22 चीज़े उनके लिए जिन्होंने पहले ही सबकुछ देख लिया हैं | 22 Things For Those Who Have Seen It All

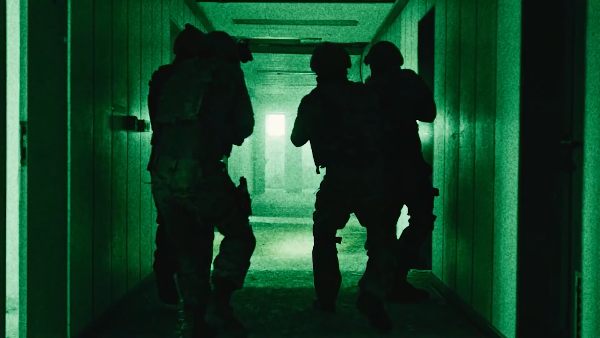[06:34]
अमेरिकन आर्मी ने बिल्कुल नए नाइट विजन गॉगल्स बनाए है, ये गॉगल्स ना केवल अंधहेरिये में देखने के काव आते हैं,